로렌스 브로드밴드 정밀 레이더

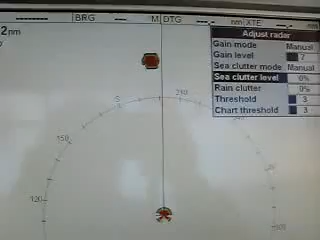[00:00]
all right here we are on a 1 1
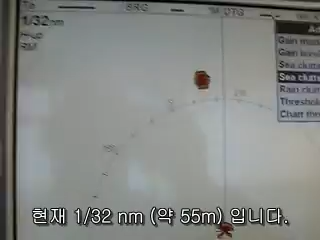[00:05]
32nd of a mile range there's a target
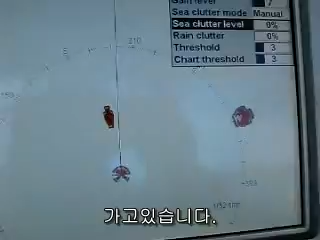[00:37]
there is right there there is the other marker there's our buoy right here